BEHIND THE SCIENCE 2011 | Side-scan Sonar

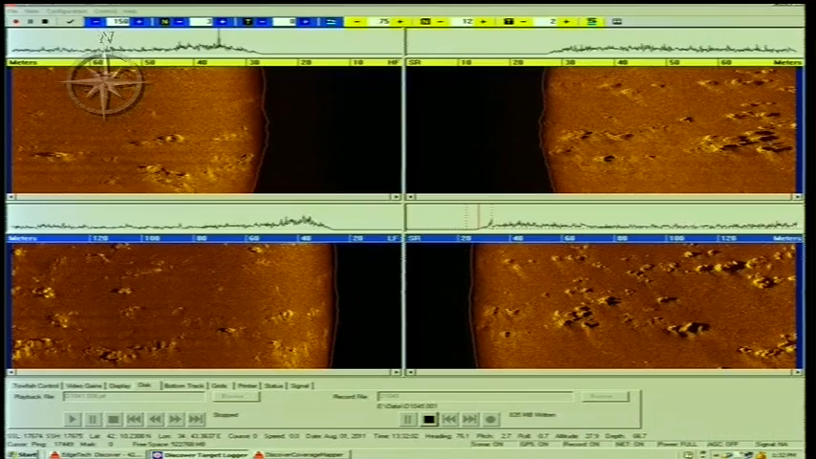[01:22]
And the black space you see in the middle shows DIANA's blind spot. She can't map anything that is directly below her. When we come across an object on the sea floor, it appears in DIANA's data as an area of lighter or darker orange. And it often has what appears to be a dark shadow.
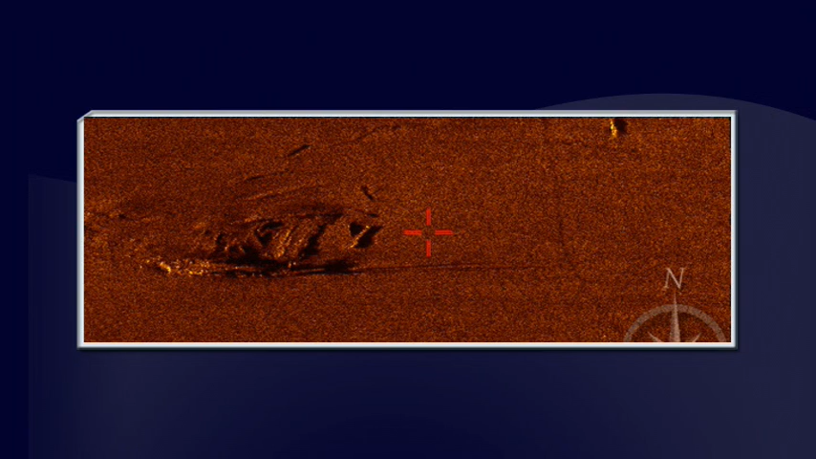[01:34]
The shadow is an indication of the object's elevation off of the ocean floor.
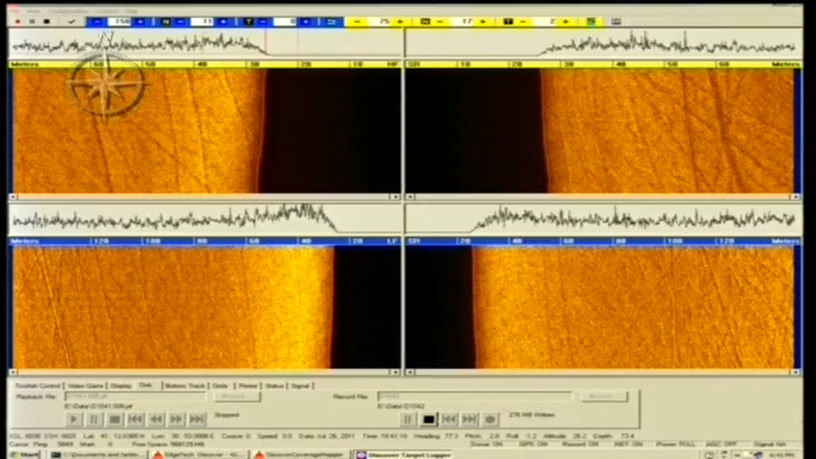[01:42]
Now, one thing that we often see in the data are scars created by trawling nets used for fishing.
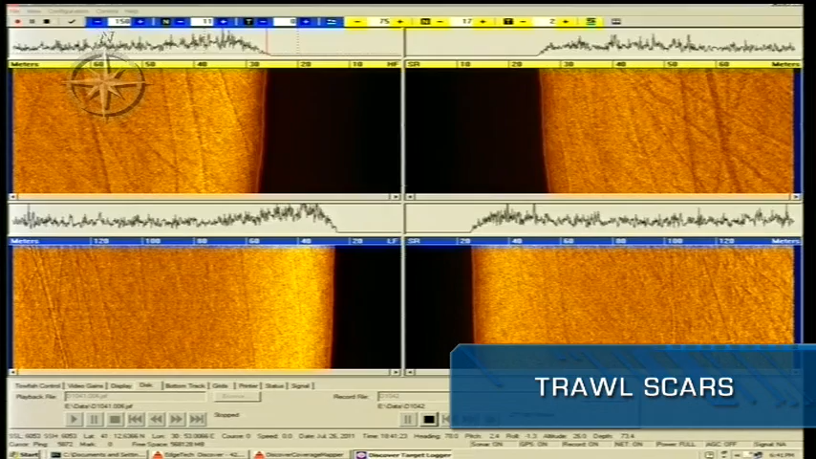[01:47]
These are depressions that usually appear as dark, straight lines on the readout. We can also occasionally come across shipwrecks on the sea floor.
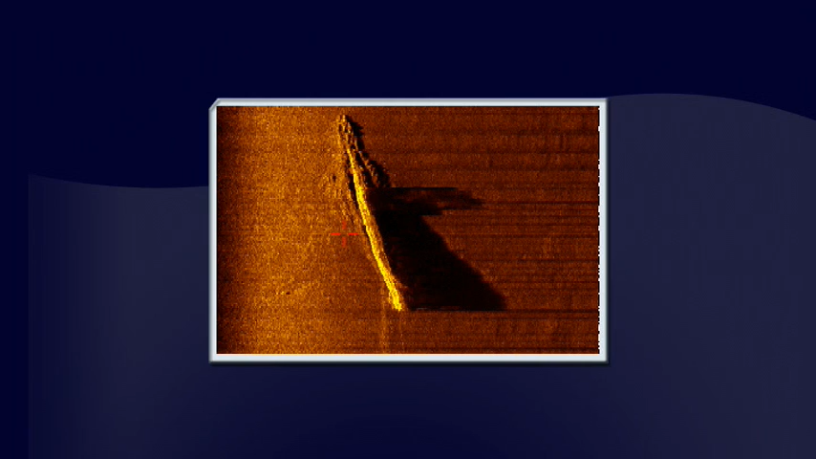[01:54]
Now, depending on how well-preserved they are, they can look very much like a ship or more like a pile of debris and cargo.
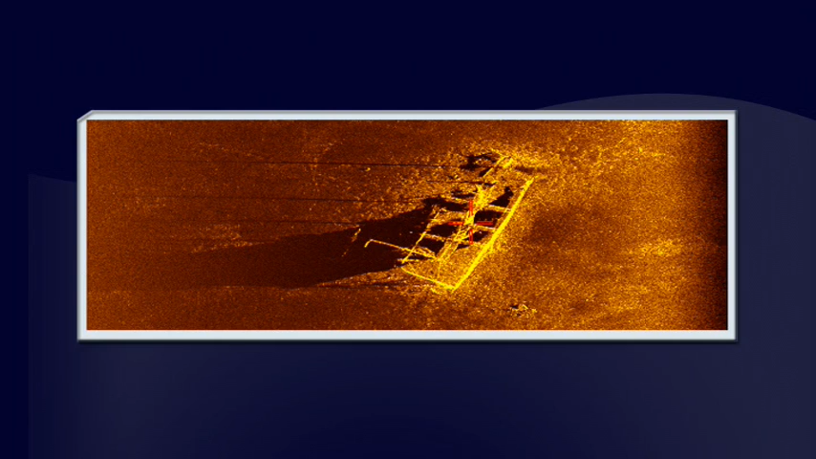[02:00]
So, we're going to continue using side-scan sonar on this expedition and hopefully we'll find some shipwrecks and other interesting targets.